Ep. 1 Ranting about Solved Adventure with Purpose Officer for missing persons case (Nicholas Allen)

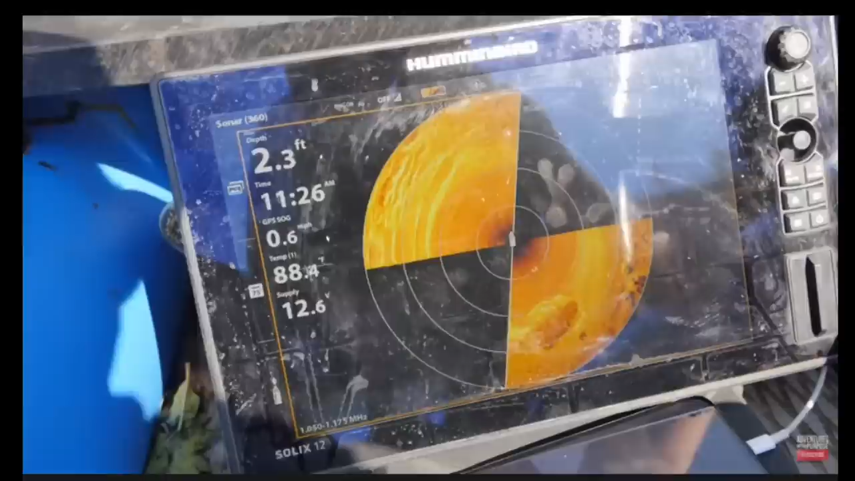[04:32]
On screen: depth 2.3 ft
it's right back here on my right and going further up the river they will tell you that there's also a couple more however these other ones do not even look remotely close to a crossover see
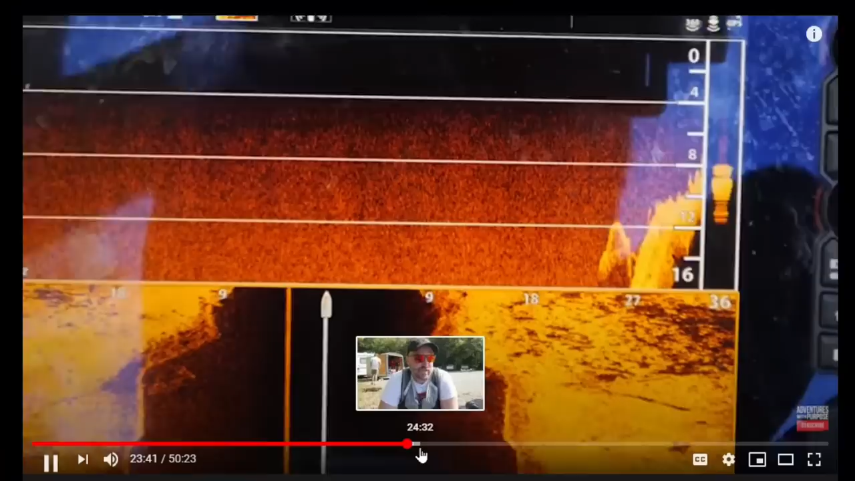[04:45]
it oh yeah so
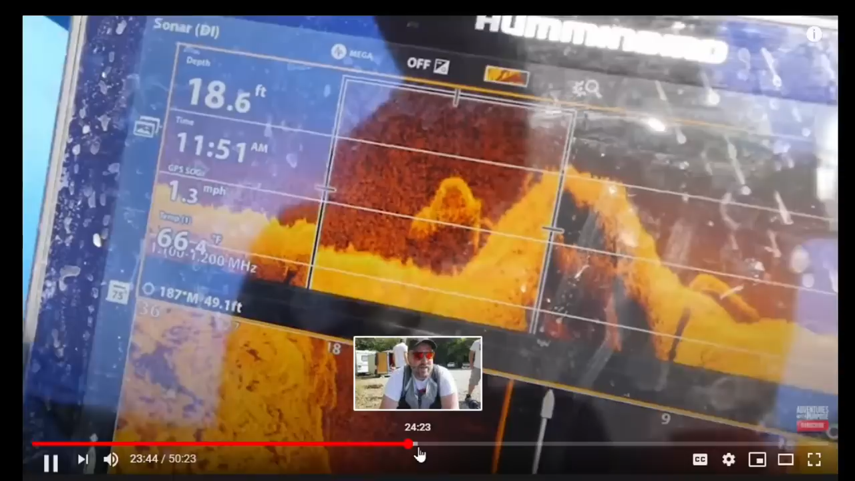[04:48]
On screen: depth 18.6 ft, speed 1.3 mph
that one i'm going to say is not a crossover
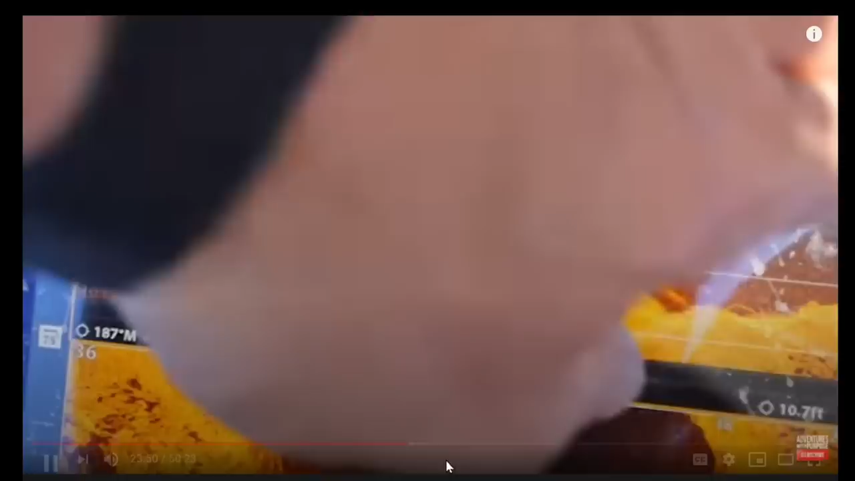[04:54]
i found the uh i found the truck
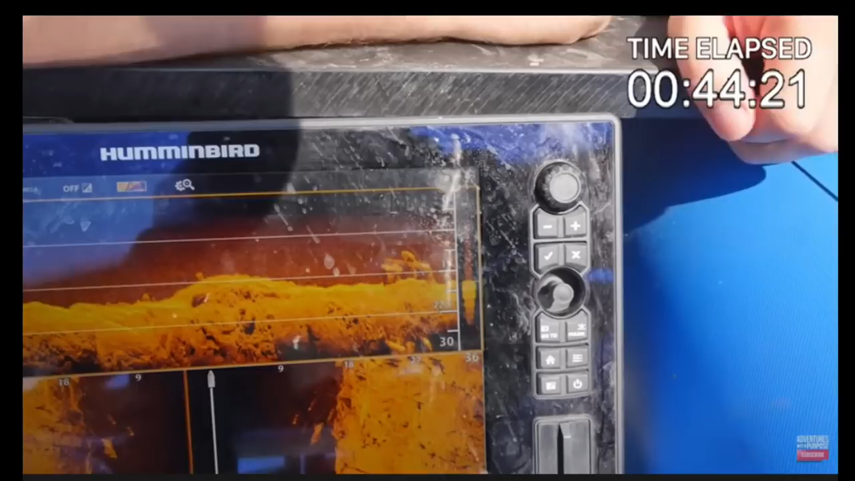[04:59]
oh yeah that's 100 a truck yep yeah not a crossover and if you watch the video you'll see one looks like